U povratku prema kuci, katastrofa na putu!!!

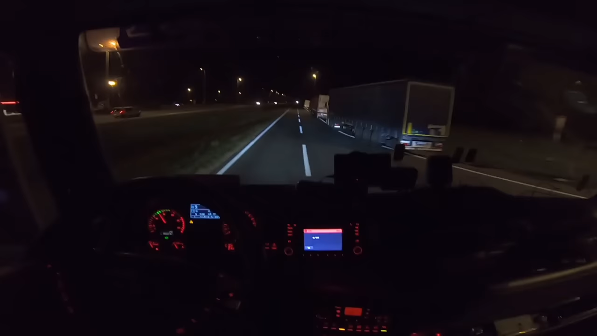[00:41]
Došli u završni video ove avanture, idemo lagano kućici. Nadam se da nešto i vidite, da nešto i ne vidite, mrak je 3 sata i kao što vidite, evo krećemo prema Brodu. Ide Gašić i laganica, pravo da vam kažem. Evo,
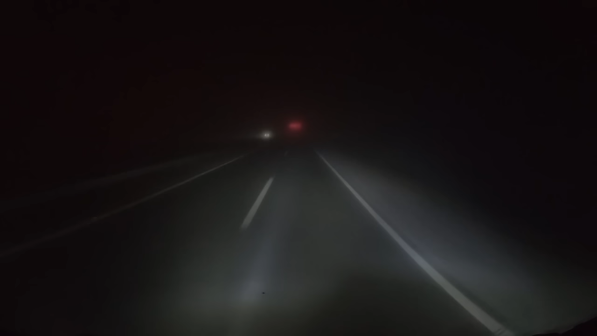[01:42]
Ograničenje 60, evo ja trenutno vozim 80.
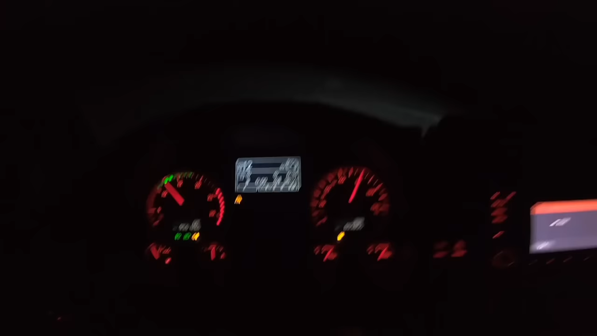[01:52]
Katastrofa, evo nas ovdje kod Nove Gradiške, pozdrav za moju bivšu firmu i sve njene uposlenike.
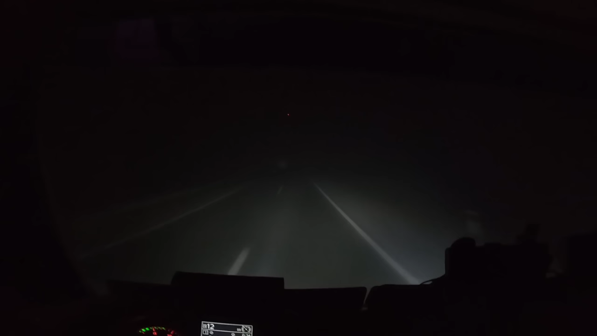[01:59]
Gledajte vi, ništa se ne vidi, pogledajte ovo. Mislim, malo se bolje vidi na kameru, iskreno da vam budem, jer kamera to nekako malo bolje onaj
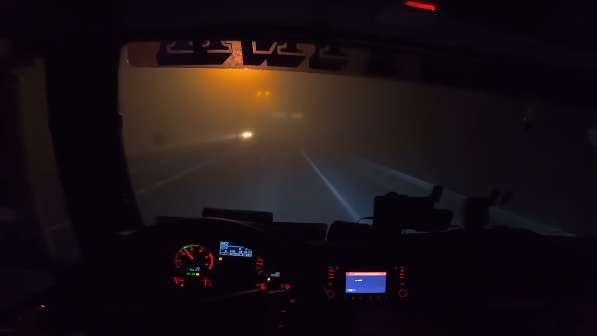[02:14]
fokusira. Evo, sad ja kad gledam na kameru, pa bolje je meni na kameru, samo da mi je veći displej. Pa bolje mi je na kameru da gledam kroz kameru, nego ovako. Ja ovako, vjerujte, ne vidim 20 metara ispred sebe. Kritična nam je situacija. Ali smanjćemo, brate, brzinu i to je to, ne znamo ima li šta ispred nas ili nema.
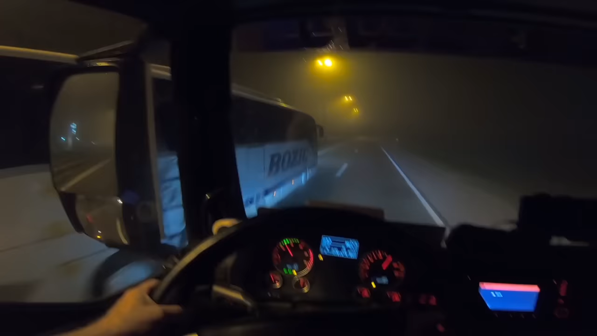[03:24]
Bolje i doći 10 minuta kasnije nego se glupirati i ići do duše. Evo sad se razbistrava magla, ali evo ne prestigne ovaj kolega što je pošao da prestiže, nema veze. Ali evo vidite, vam opet upadamo u maglu. Ne znam, Bogam, ja ću lagano do duše, sad može se stisnuti gaz jer vidi se sad dosta ispred. Ja sam pustio kolegu da prođe, pa ću i ja sad zagasat za njima jer sad se vidi.